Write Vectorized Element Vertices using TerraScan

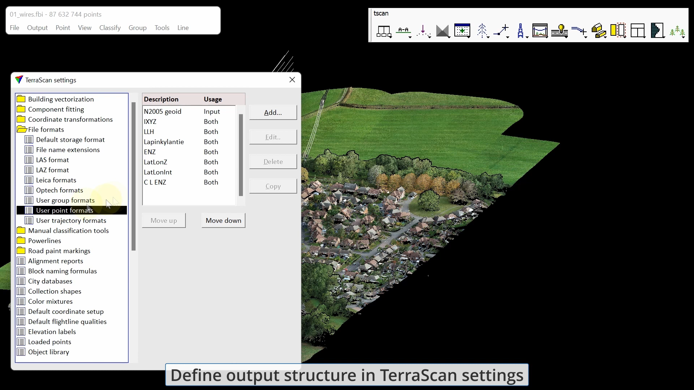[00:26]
Own fileformats can be specified in TeraScan settings.
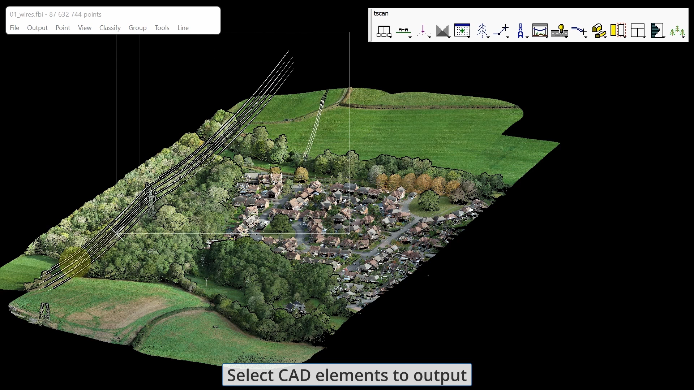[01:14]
To write elements into your CAD file, choose all elements.
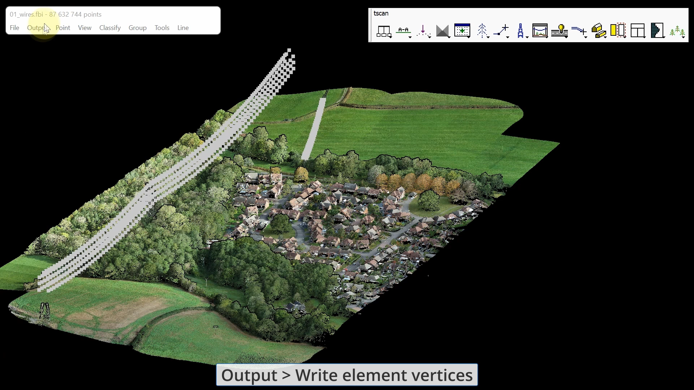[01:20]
Then from TeraScan choose to write element vertices and
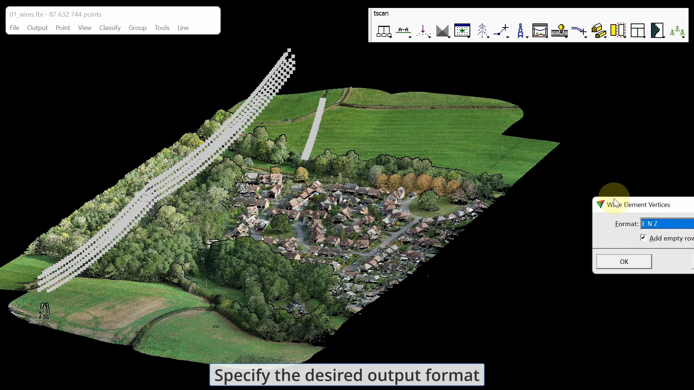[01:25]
select the fileformat you want to apply.